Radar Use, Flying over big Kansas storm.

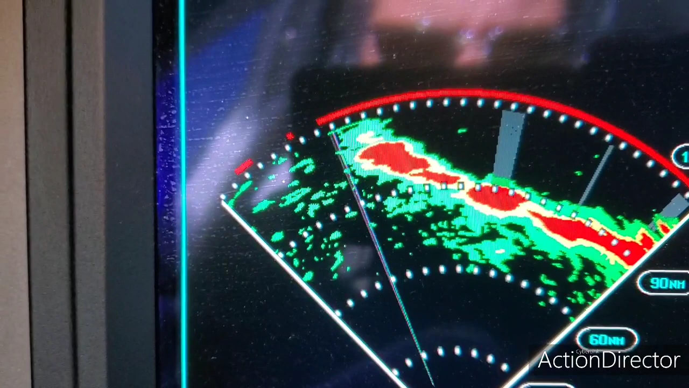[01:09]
that it's not getting a good enough signal to know what's behind it that's what that shade is there so that's a pretty good storm if you're picking up a red at a hundred miles it's a very good line of storms
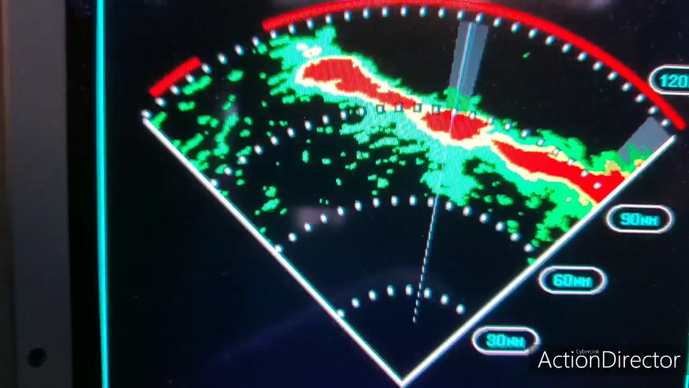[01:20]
we're climbing through 40 right now
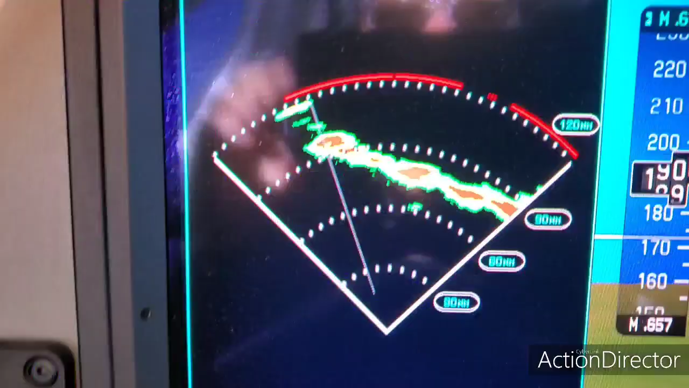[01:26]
and this is a good sign how the line is getting thinner it's not that the lines getting
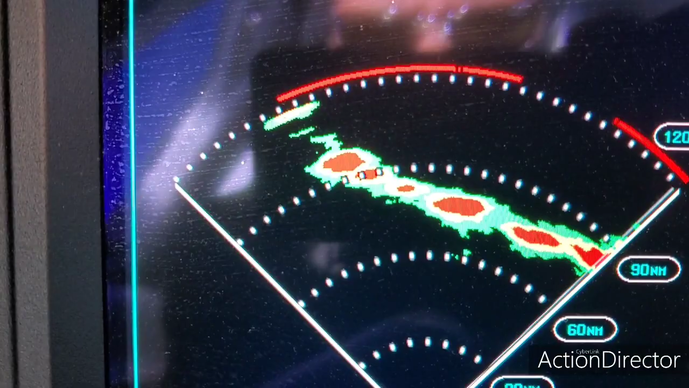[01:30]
weaker but I haven't touched the tilt so as I climb
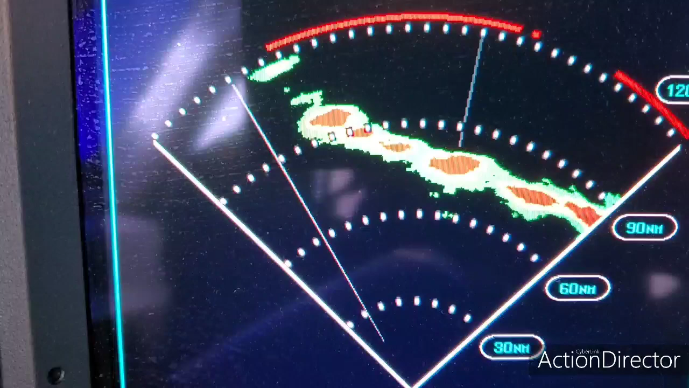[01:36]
I'm getting higher and then what I'm starting to do is the radar beam starting to top the weather so that means it looks like I'll be above it
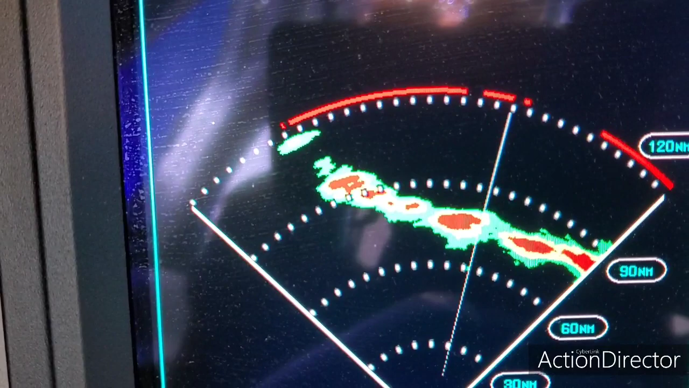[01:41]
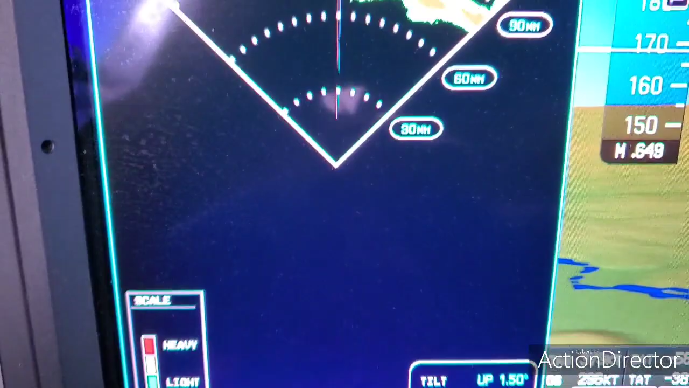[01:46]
that's one thing I've done and we got a bunch of other things we can do on this screen I'll show it to you you can see we're going through 41 now 41 and a half so it looks like we're going to be on top and we can do all sorts of things we can do a scan we can do a vertical scan
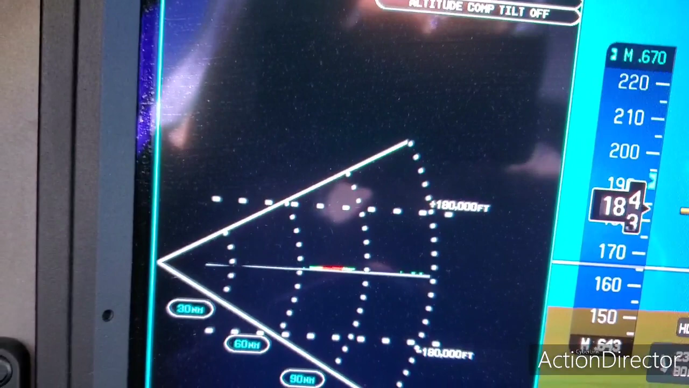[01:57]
which then to show what's above and below you
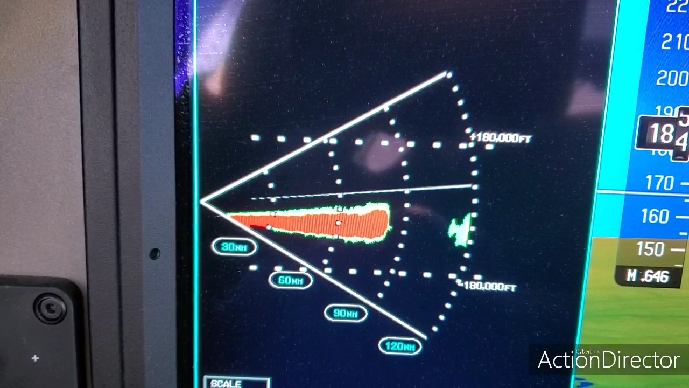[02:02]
I will say it looks it looks a lot like we're going to be above it now so I'm going to go back to my horizontal scan
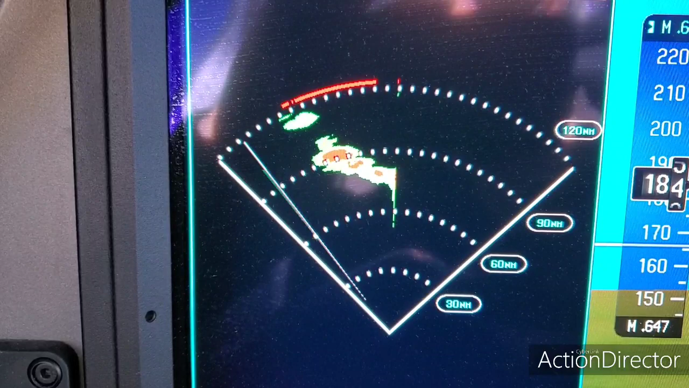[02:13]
and then you know we just we'll get above it at 43 hopefully we'll be able to go to 45 and there might be a couple tops here and there